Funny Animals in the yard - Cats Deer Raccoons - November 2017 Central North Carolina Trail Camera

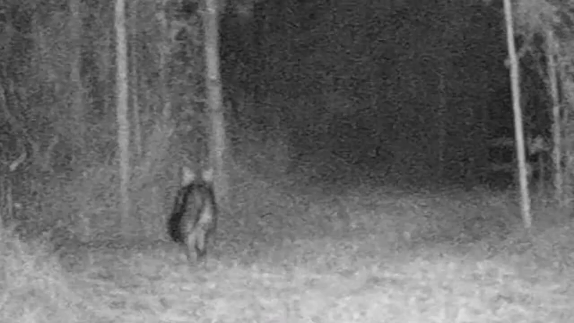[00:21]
a large buck in the cold,
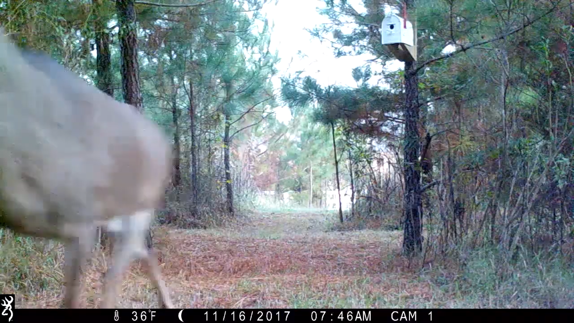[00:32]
I think he's running after some female deer,
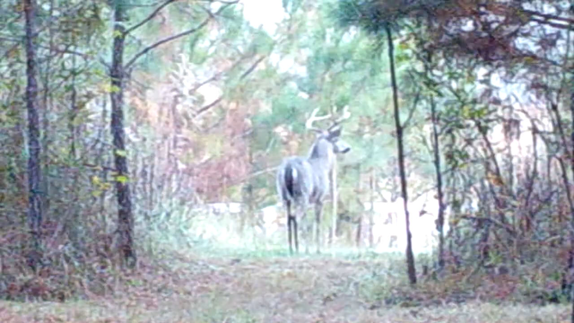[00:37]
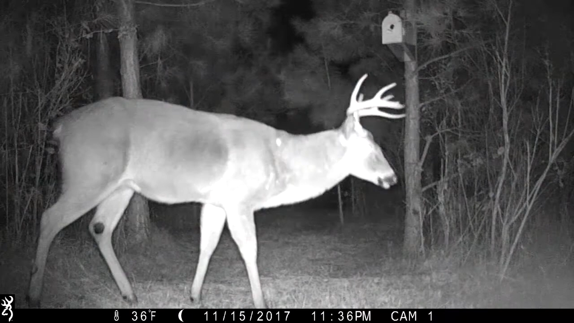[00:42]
rubbing his antlers on a tree trunk, now he's taking a bathroom break,
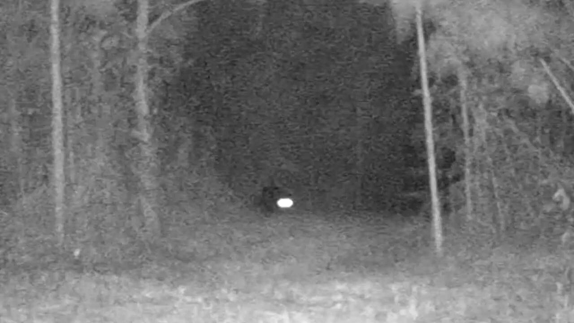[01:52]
he was spooked by the birdhouse in the tree, my black cat whose name is squeak,
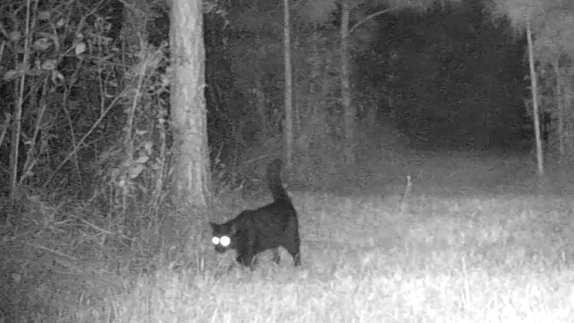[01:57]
she's not sure what to make of the birdhouse,
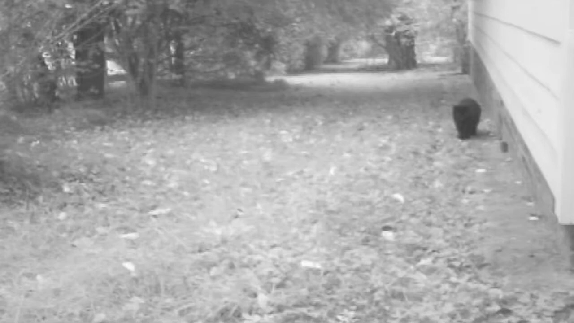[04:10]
squeak the cat has caught a mouse,